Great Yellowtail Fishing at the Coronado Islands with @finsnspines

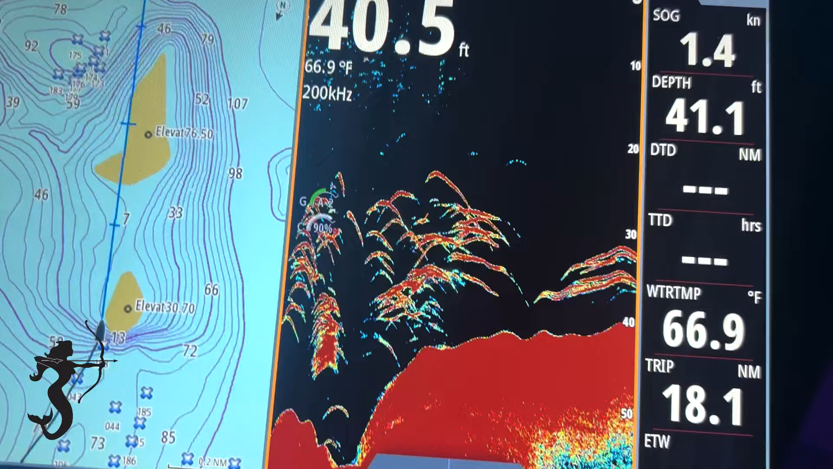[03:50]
On screen: water 66.9°F
How deep? It's only the 40 feet. Those are big squigglies.
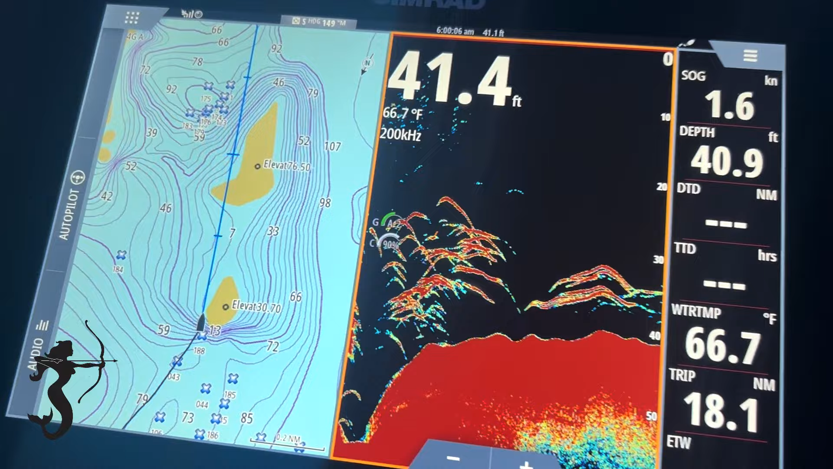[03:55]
On screen: water 66.7°F, speed 1.6 kn
Yeah, that's the goods right there, I'm sure.
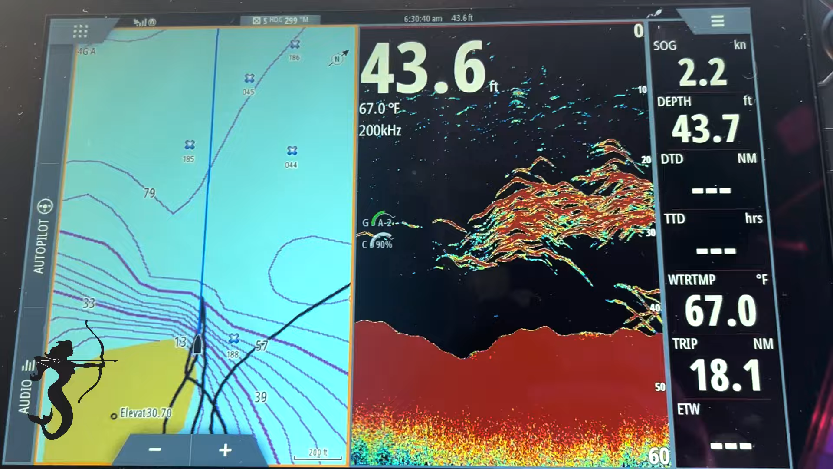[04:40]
On screen: water 67.0°F, speed 2.2 kn
Good luck, buddy. We're running over good marks right now. Good ones.